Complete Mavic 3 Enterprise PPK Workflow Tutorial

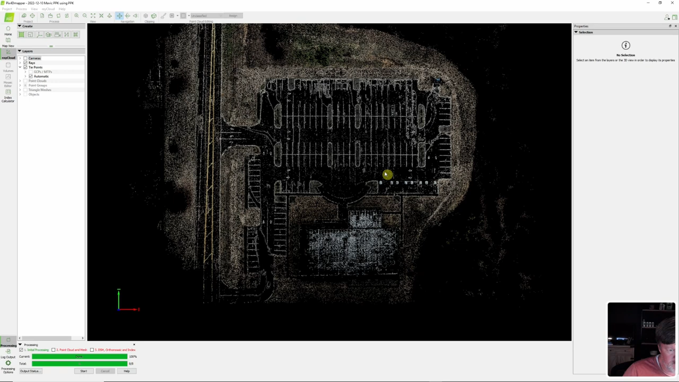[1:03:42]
all right so here are our um ground control points so let's go ahead and look
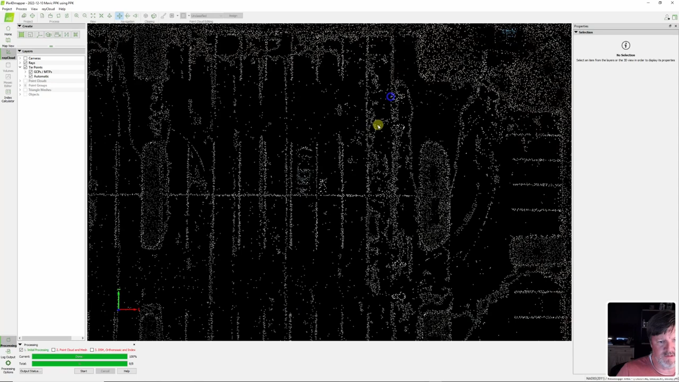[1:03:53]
at some of those see where we are all right now folks i'm gonna tell you something that right there that's good so let's go all the way all the way down and we got a few right there they're off but i mean that's in terms of um hitting the mark this
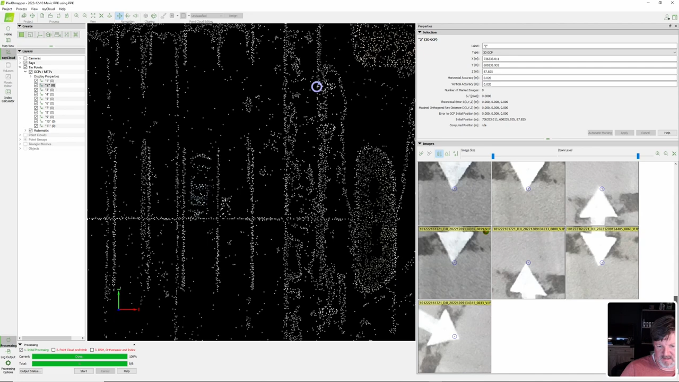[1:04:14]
is this is really good really good i mean i hadn't even matched anything up they're just there let's let's go back over here okay same thing really good okay
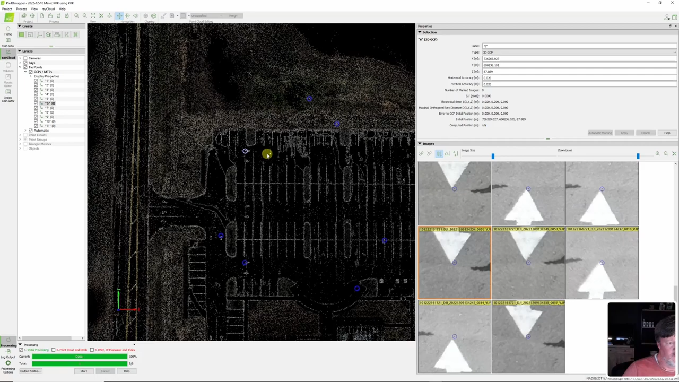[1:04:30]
let's look at some of these so this was that kind of on the outskirts and then this is down in a in the a little bit in the hole okay so some good now you know we got some we're starting to have a little variation here but overall the in the report this would still be very good once we tighten
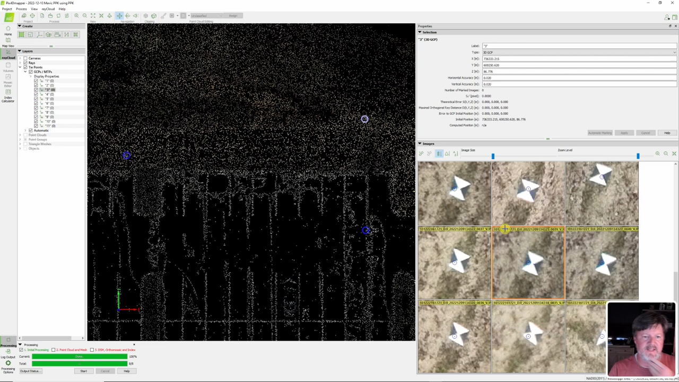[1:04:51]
that up but that's where it's good to have a ground control point we're out here on the edge um not going to have as much overlap from this side over here so and then let's look at this one
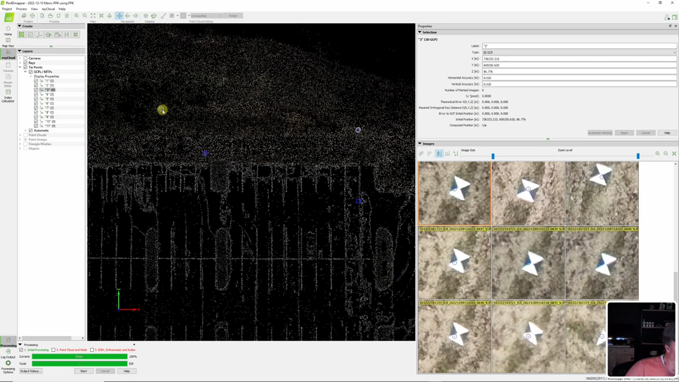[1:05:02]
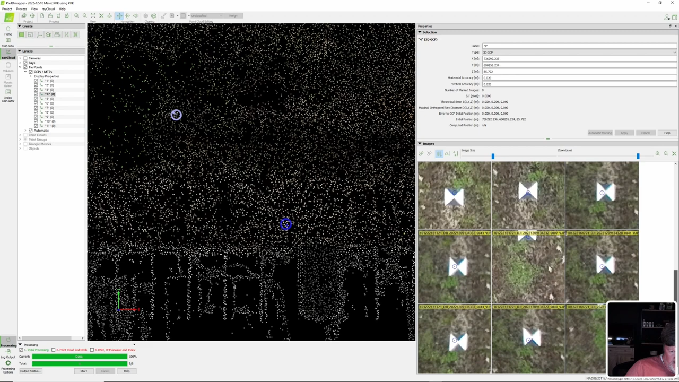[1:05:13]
yeah we start to that's still i mean that's that's good that's good um i need to go through and mark all of these and let's go over and look at some of these and you can see that that is that's outstanding okay now what i'm going to do is we're fixing to i'm going to save this project save project all right then i'm going to bring in i'm going to pause i won't
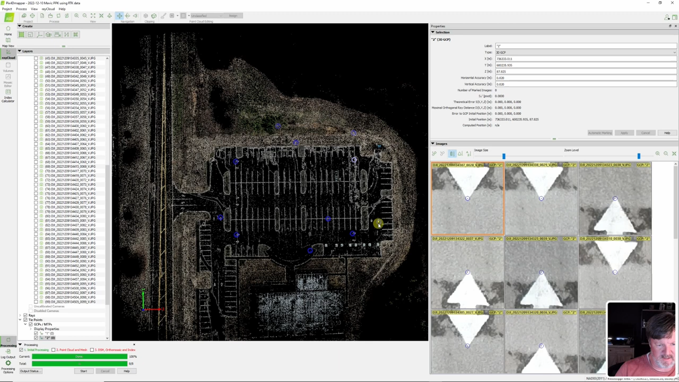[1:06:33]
um the errors are going to be or the residuals on this will be uh probably
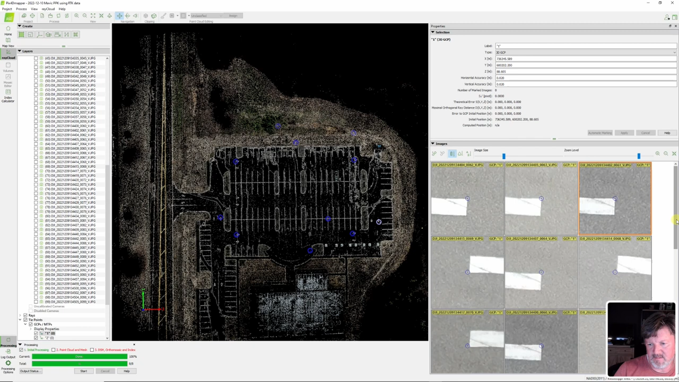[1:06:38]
virtually identical now what we're not being able to know is um on elevation so
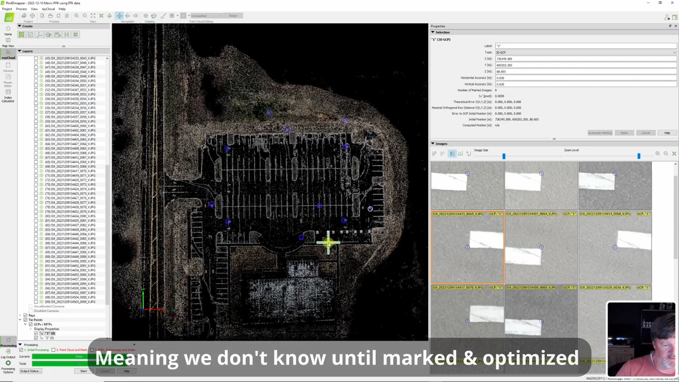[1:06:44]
if i oops here we go
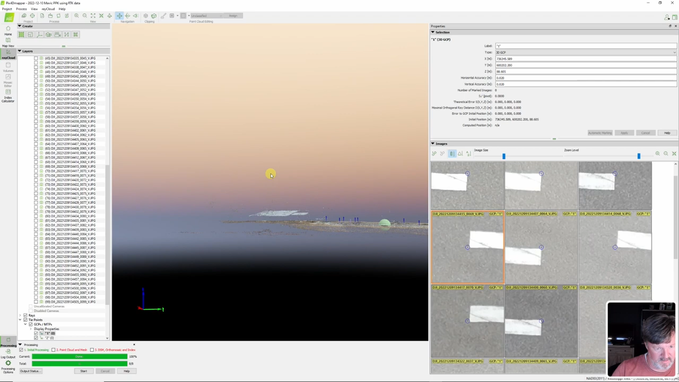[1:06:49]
i mean but they're they're they're hitting like
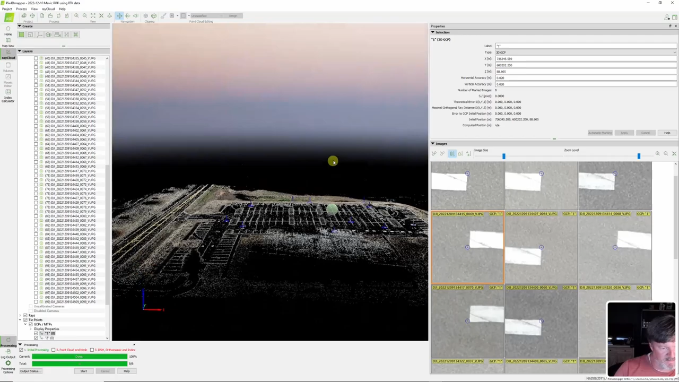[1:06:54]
look on there and tell that's going to be really that's this
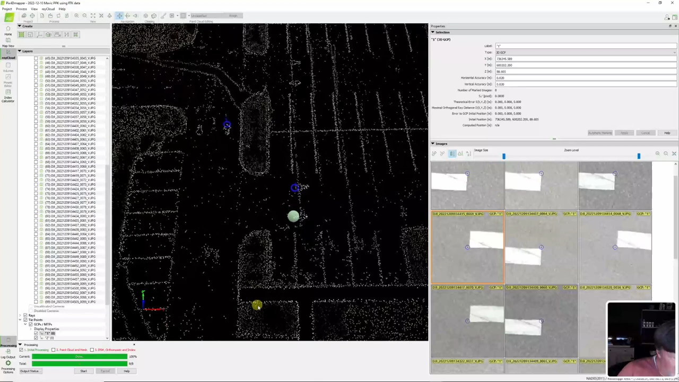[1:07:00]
kind of perfection so anyway so in this particular deal uh scenario that i did rtk is coming in very very accurate you remember i was on that inside corner well you won't remember but i took pictures and i'm going to paste up um i'm going to try to import the photos of these different uh ground control points just so you kind of see how i do that because it's important to take